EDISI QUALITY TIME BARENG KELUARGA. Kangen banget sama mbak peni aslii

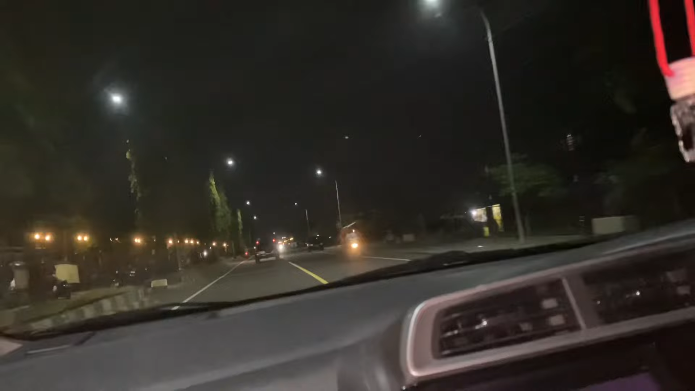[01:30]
Kita udah lapar ya kan, Pak? Kenapa, Pak? Tuh kakinya Bapak tuh geter-geter kenapa? Kram. Nanti blereng enggak itu bapaknya? Enggak. Itu banyak tuh Bu, pinggir-pinggir jalan tuh. Tongkrongan sekarang itu rame di sini.
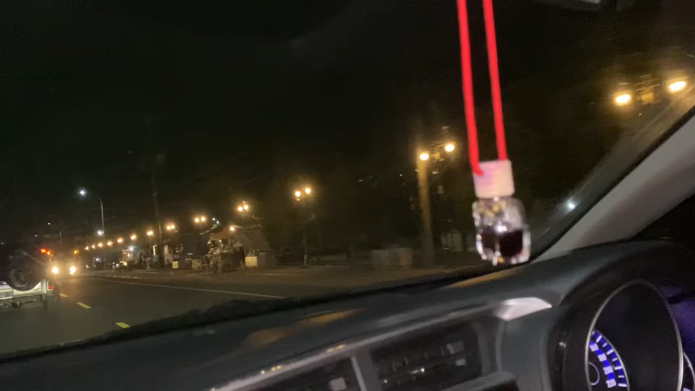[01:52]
Kondisi terkini di Borobudur. Ini juga ini mesti mau nongkrong itu orang depan itu loh.
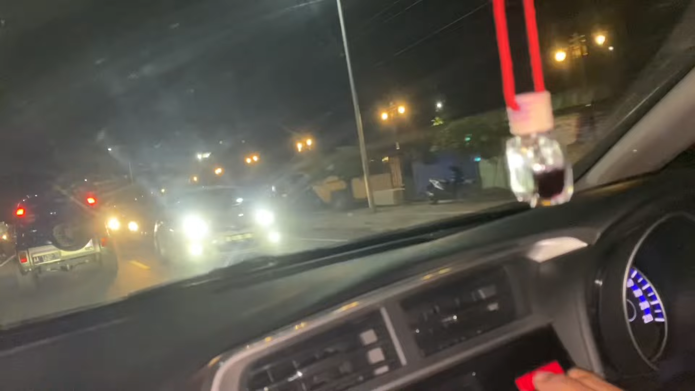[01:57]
Agak naik dikit Bu.